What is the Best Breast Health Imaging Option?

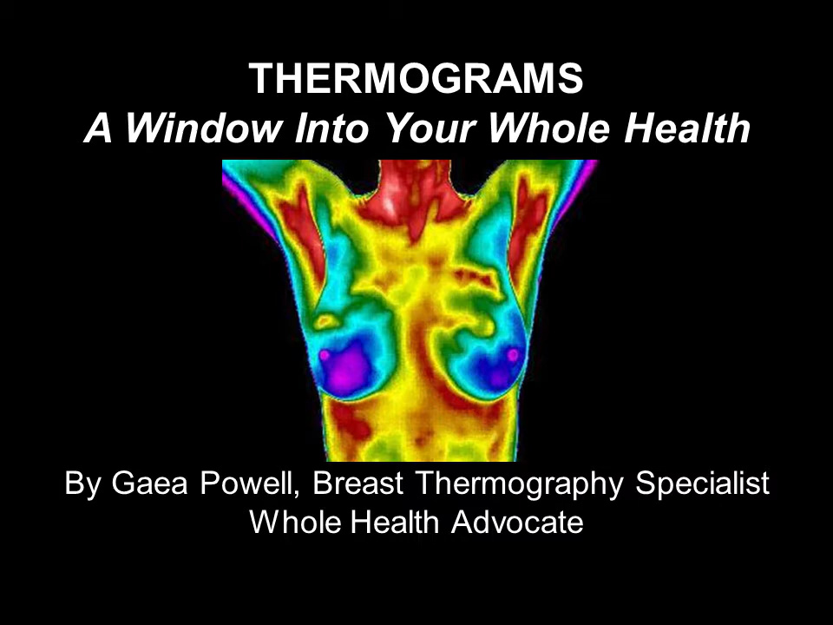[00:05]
is an amazing state-of-the-art technology that is utilized by progressive doctors as an empowering tool, particularly for breast health.
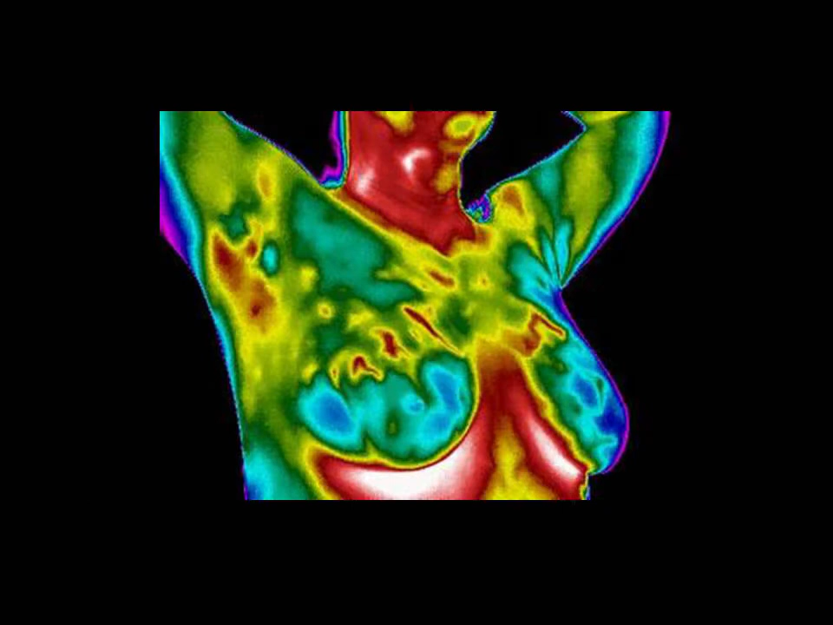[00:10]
Advanced doctors understand that inflammation is at the root of all disease and that 98% of disease is caused by their patients' lifestyle choices.
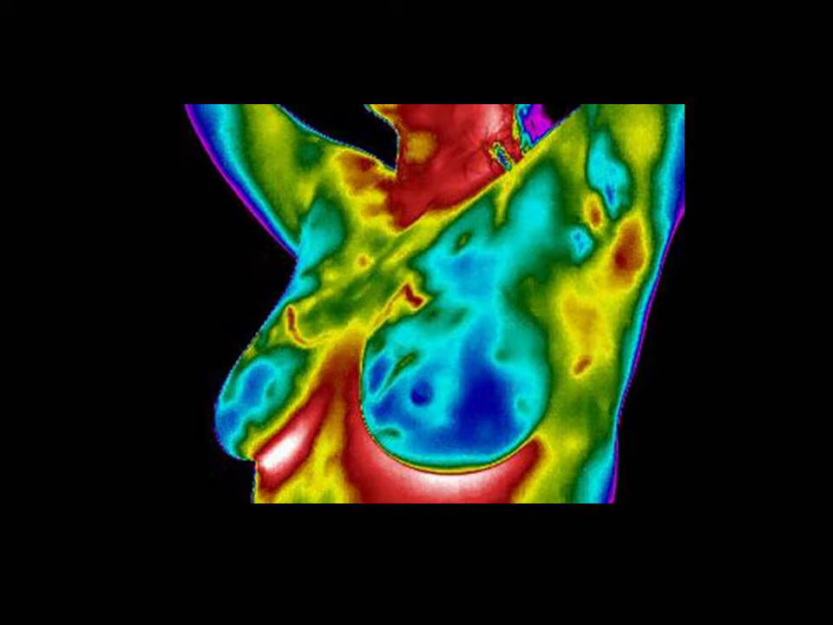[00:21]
Inflammation creates heat. Thermography can detect temperature changes related to inflammation years before an anatomical screening like mammography,
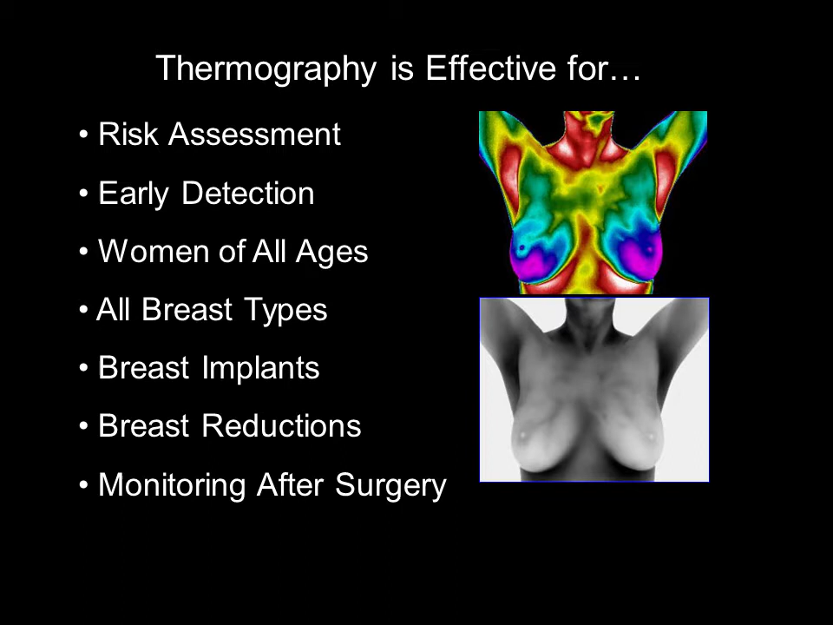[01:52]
Not only can thermography detect increased blood flow that could be cancer-related, it can also be very helpful in detecting early signs of inflammation that may be due to lymphatic congestion, dietary choices, stress, and hormone imbalances.
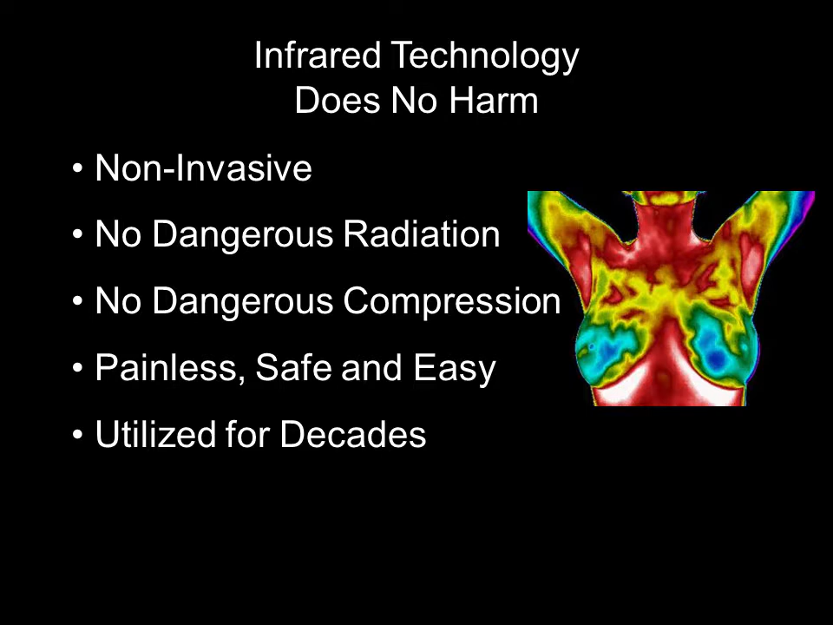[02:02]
Medical infrared technology has been utilized for decades and does not harm our environment. It is completely non-invasive and safe. There is no dangerous compression or radiation involved.
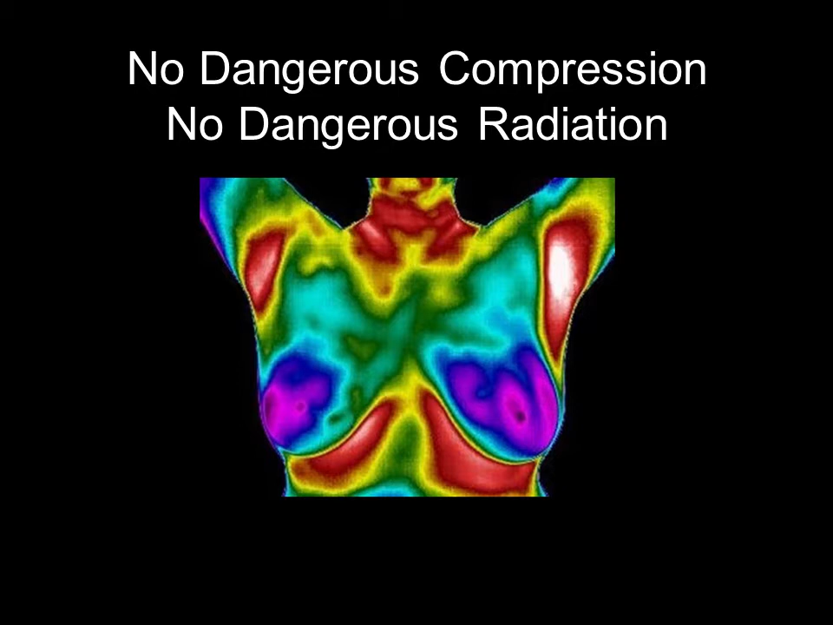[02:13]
It is painless and easy, and the thermal images are taken in just a few moments. Everyone has a unique thermovascular roadmap that thermography can help monitor over time.
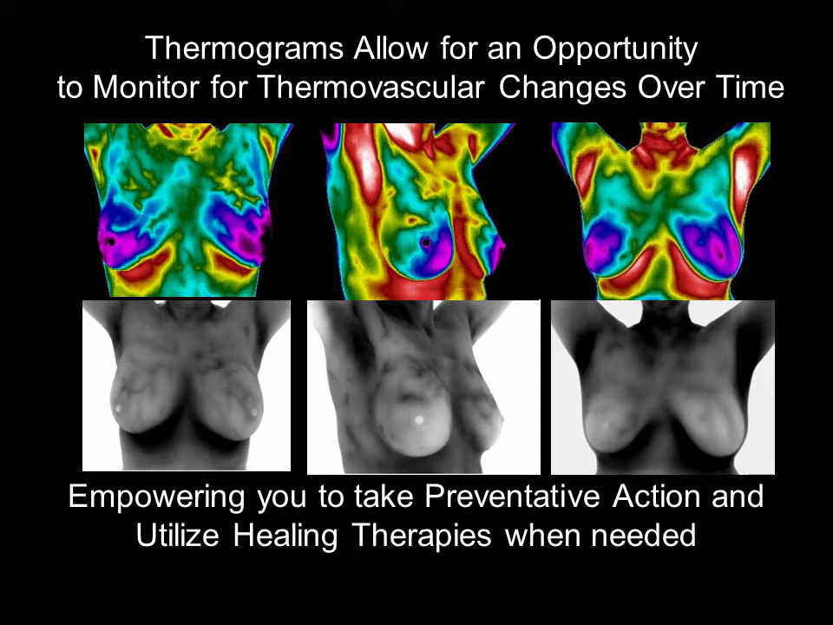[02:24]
If your thermal data indicates change in your roadmap, it gives you the opportunity to take preventative action. This is a beautiful low-risk thermogram. With a quick education, anyone can easily understand the data thermal imaging provides. You can clearly see that both breasts are similar in color when compared contralaterally. This indicates that the temperatures are similar in both breasts. There is also a smooth thermal outline of each breast.
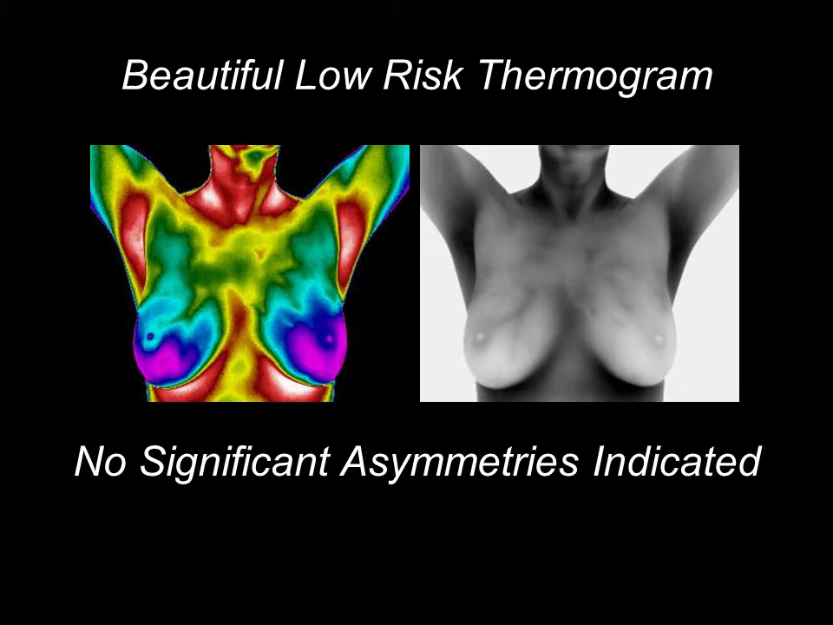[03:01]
The red and white regions under the arms and in the neck region and under the breasts near the rib cage are where we would expect areas to be warmer. This is a high-risk thermogram. This patient was alerted to systemic inflammation as well as a significantly prominent thermovascularity, or blood flow, in the upper-outer quadrant of her left breast. Instead of panicking, she decided to work with a progressive doctor to implement a healing strategy.
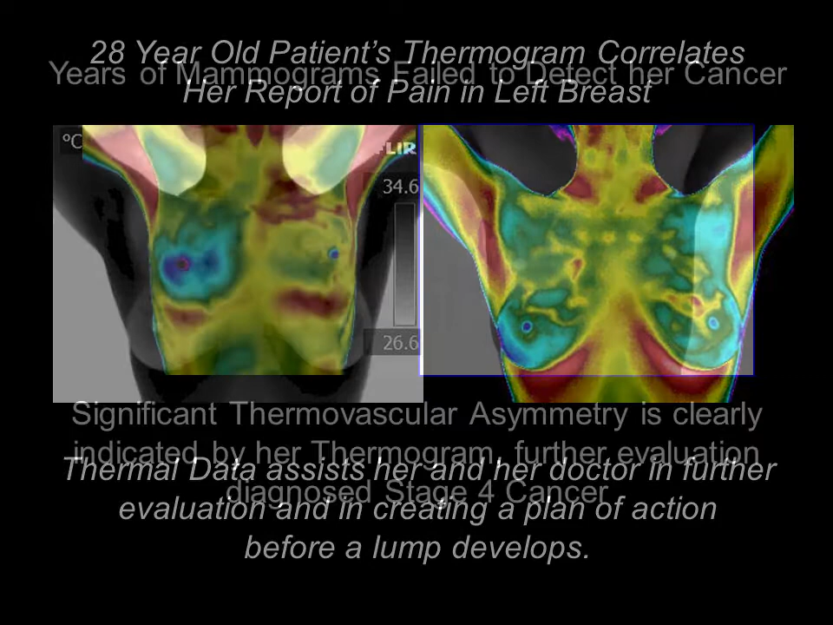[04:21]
This patient received decades of negative mammograms. Anyone can see that her thermogram indicates significant asymmetry between her breasts. It is always heartbreaking to have a patient receive a high risk after her first thermogram, knowing she could have been alerted to physiological changes taking place for years. After an MRI and a biopsy, sadly, she was diagnosed with stage 4 cancer. She believes that the repeated ionizing radiation received from years of mammograms increased her risk of